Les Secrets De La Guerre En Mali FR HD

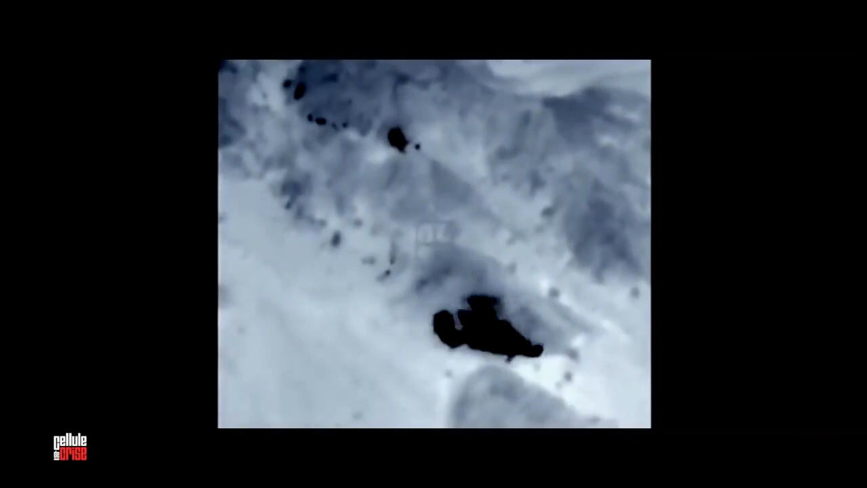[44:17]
Les djihadistes fuient, là on en voit deux.
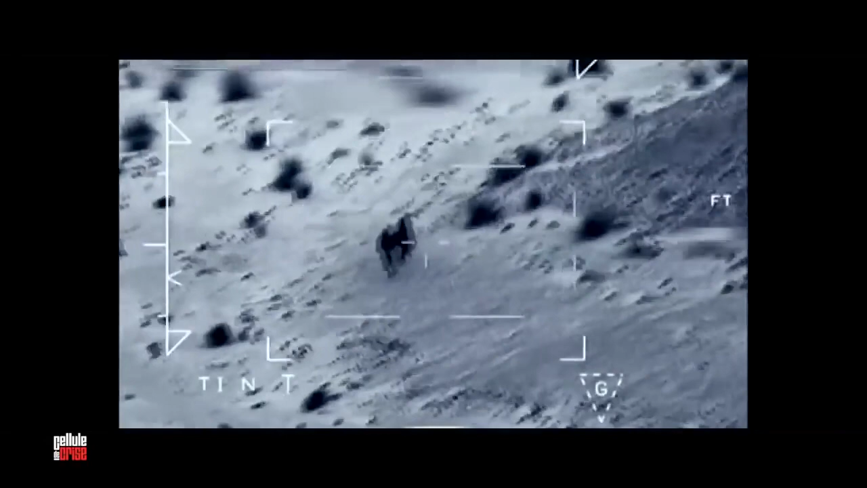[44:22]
Et c'est l'hélicoptère qui va les prendre en chasse. Voilà, l'hélicoptère, là, les prend en chasse, frappe et les élimine.
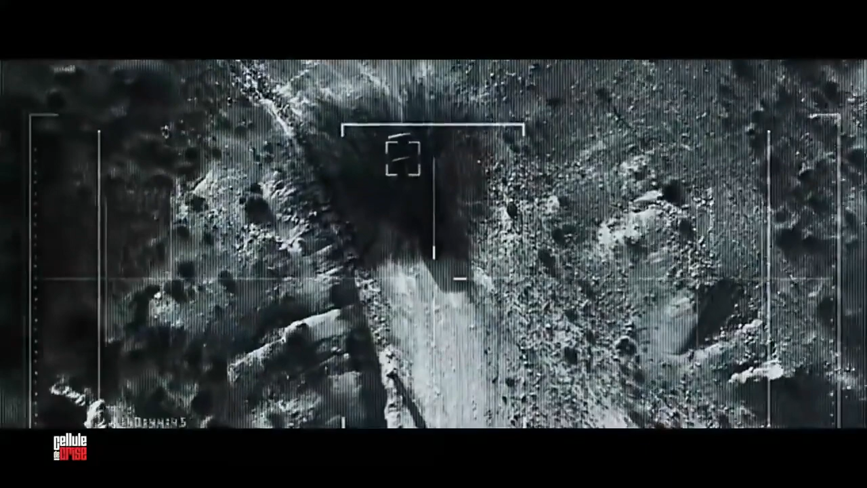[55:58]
Cette explosion, c'est le véhicule qui était au bord de la route, qui était en fait un véhicule piégé, destiné à nous arrêter pour faciliter l'embuscade ennemie.
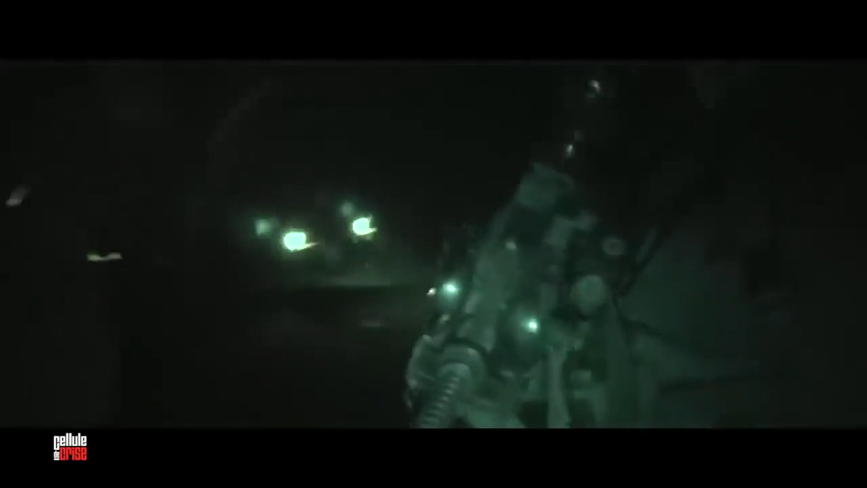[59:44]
Au même moment, 246 parachutistes sautent sur la ville.
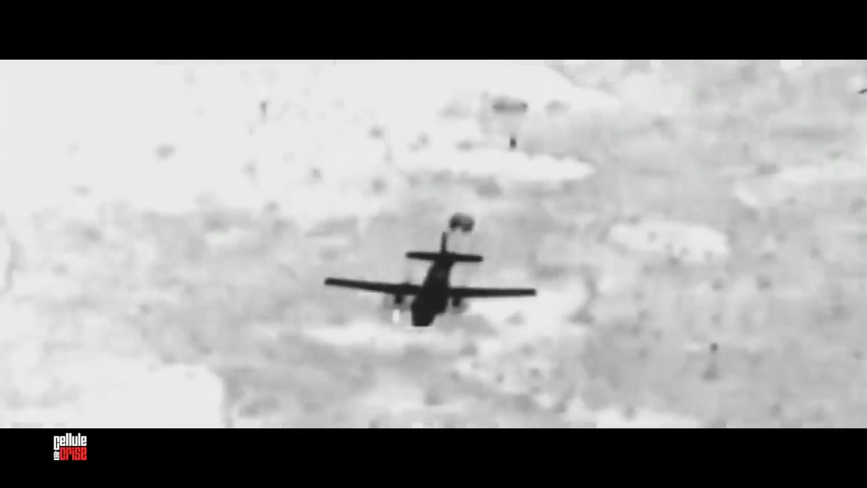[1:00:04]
Ces images seront distribuées aux chaînes de télévision.